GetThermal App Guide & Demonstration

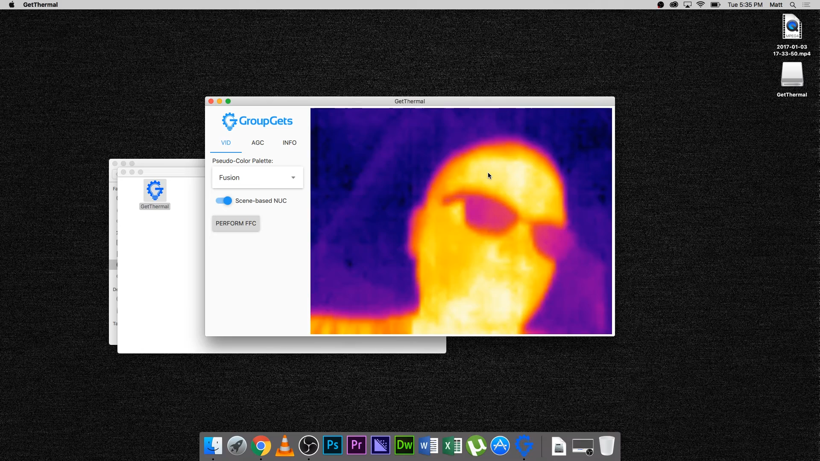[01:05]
In the Get Thermal app, you have video options, auto gain control settings, and info about your Pure Thermal 1 and Lepton. Let's go through the various pseudo-color palette options built into the app.
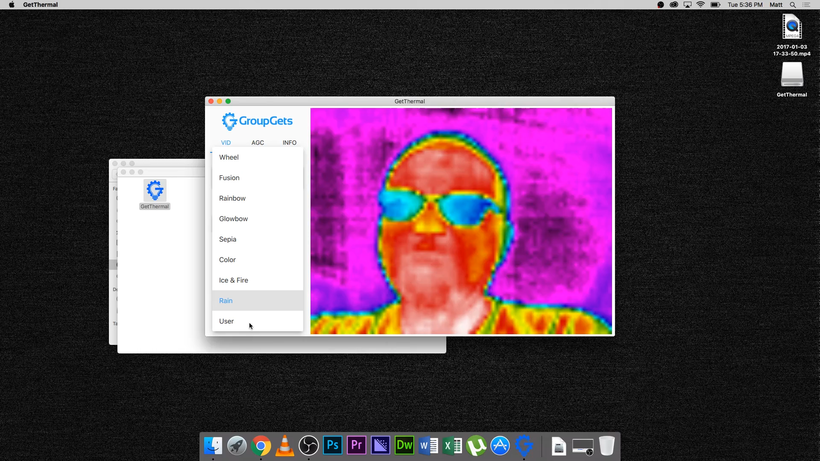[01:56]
Now, on the Info tab, you can get useful information such as the part number of your Lepton, as well as the version of firmware on your Pure Thermal 1 board. In this case, the part number is 500-07-6301. This indicates that the Lepton currently installed in my Pure Thermal 1 board is a radiometric Lepton 2.5.
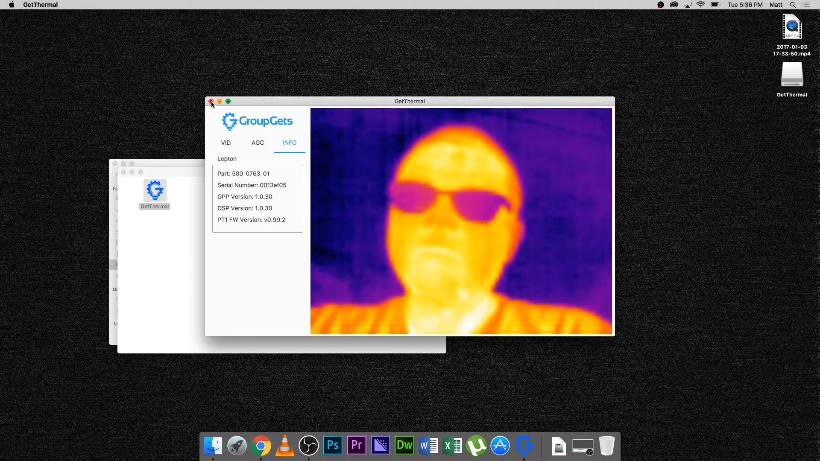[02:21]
Now I have a shuttered Lepton 2.0 inserted. We can see that the part number is now 500-06-5901. Finally is the 25 degree Lepton.
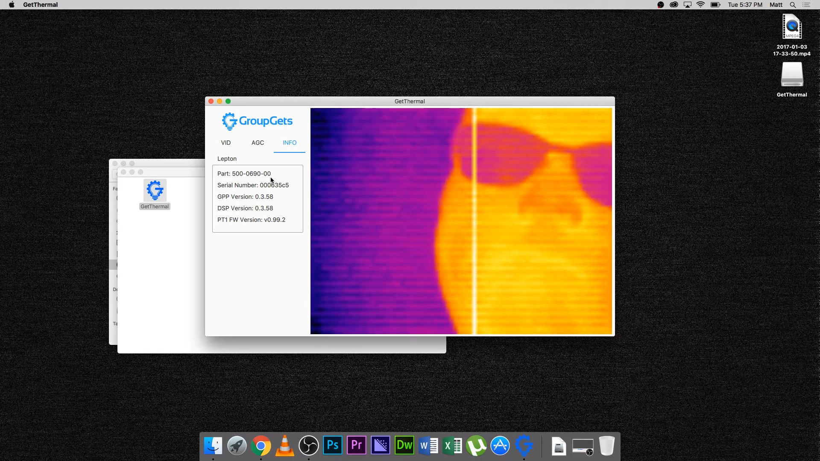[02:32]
The part number is now 500-06-90-00. Something to note, if you have a radiometric Fleur Lepton 2.5 and would like to do radiometric temperature measurements,